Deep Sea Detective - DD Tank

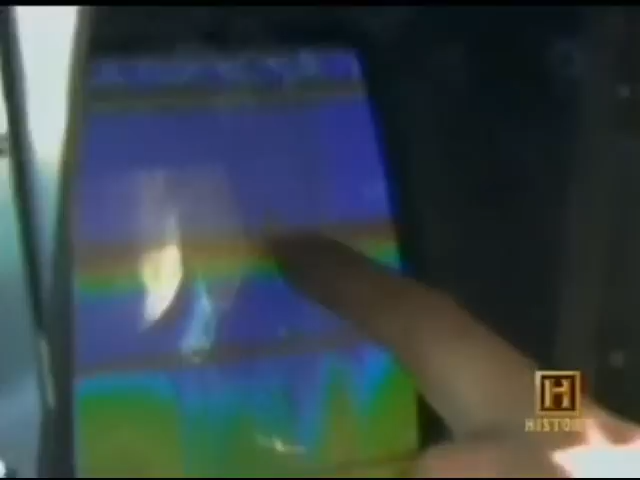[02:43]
This small target here is supposed to be a Sherman tank, you know. We don't know yet if it's a duplex drive. Sure. So we must dive and have a look, you know.